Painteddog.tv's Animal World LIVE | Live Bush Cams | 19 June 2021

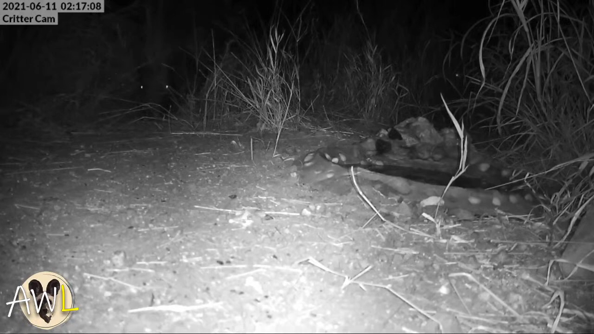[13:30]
Oh, critter cam. I love this one. Oh, the porky pig. So cool. Please. That's in the garden. Exactly, like behind us, right here. That is in our garden. Behind our studio. It looks like he just left one quill there. Just left one came off now. Did you go fetch it? No, I should. Yeah, I can put it on the table. Yeah, it will be our collection.
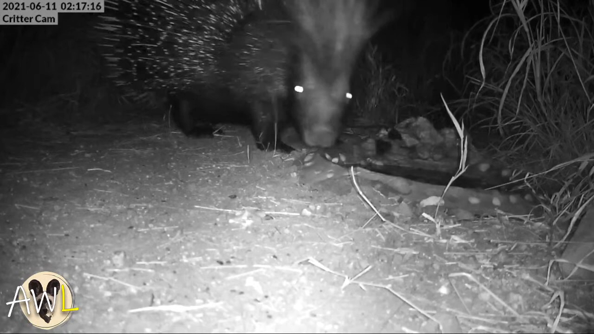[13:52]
I get poked. Yes. Vim gets very upset with me and hyena quills. I always pick them up.
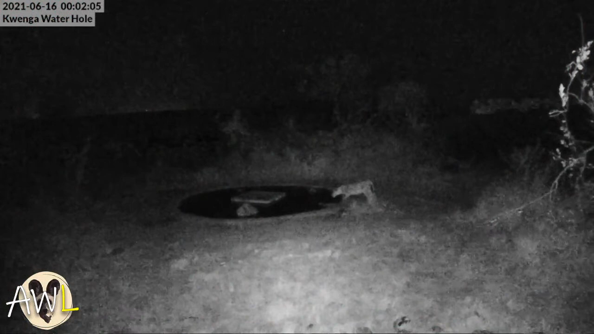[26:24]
Lion or leopard? Looks like a female. Lioness. Lioness. Is it? No. I didn't see this clip though, actually, earlier. No, it is a lioness. Maybe it's one over there. Is this the one from now? No, 16, so a few days ago. A few days ago. Can be one of those Ngati Pride. Oh, welcome, Rosemary.
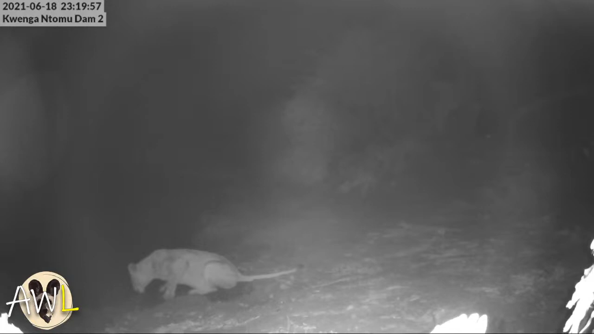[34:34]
At 18th. That's like yesterday. Hmm. When? Oh, late. Where? Oh, there's more coming. No, it must be in Gotti's. Because we were there at about 6:37 last night, Vim. So they were hiding somewhere, aren't they? Hmm, they're coming from... We didn't go up into that top corner. Nice. Beautiful shots. Hmm. This camera is also very good. Yeah. Good spot. Get a little bit more light and it'll be perfect.
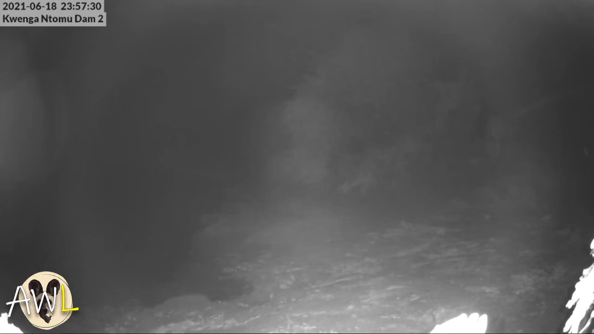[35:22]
And here comes one of the boys. No, it's on the same night, y'all. Same time, just after them. Looking a bit hungry.
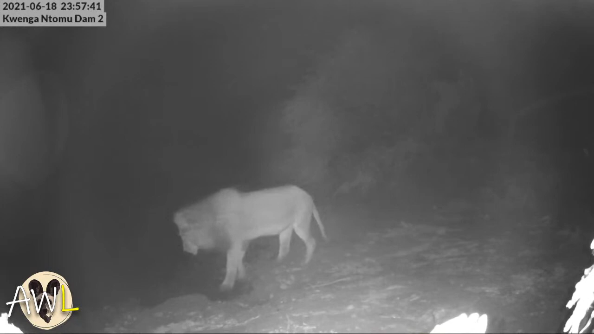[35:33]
Lions like to drink from that. Mara says she saw them a couple of hours ago there. Oh wow. Yeah, they always drink from the corner. Lovely. Very cool. Awesome. Very productive. Very productive. Okay.
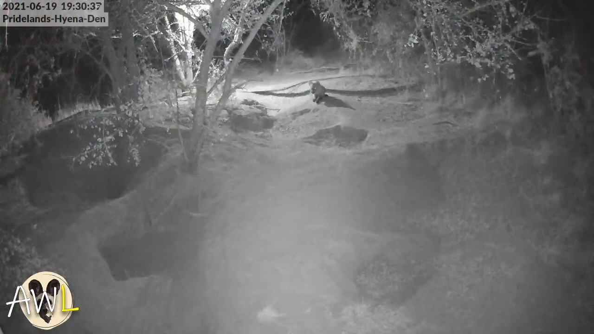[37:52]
Was this when the first evening, I think, for the little ones?
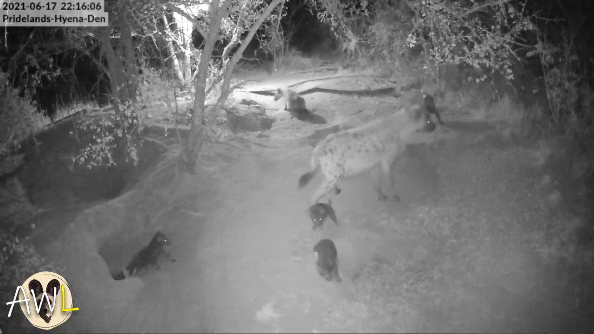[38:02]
They are so cute. Oh, I don't even want to talk, I just want to watch them. Oh, there's a little fight there. They do remind me of little teddy bears. But also it looks like a seal. Baby seal. No, it doesn't look like a seal, it looks like a teddy bear. Isn't a seal in English? Like those...
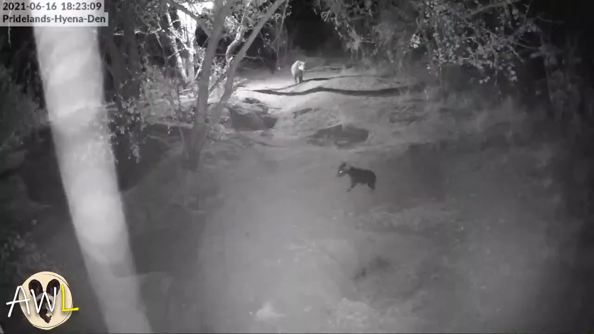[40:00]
You can really see the size difference. The one in that last cup in the middle is quite a bit smaller than the other two already. Oh, I got a fright in the front, in the front. Run. So you can see the size difference is starting. Yeah, now. That's a little bit smaller. I'm pretty sure it's... I don't think anyone else has ever had live hyena triplets on camera. Mm. Well, not this young.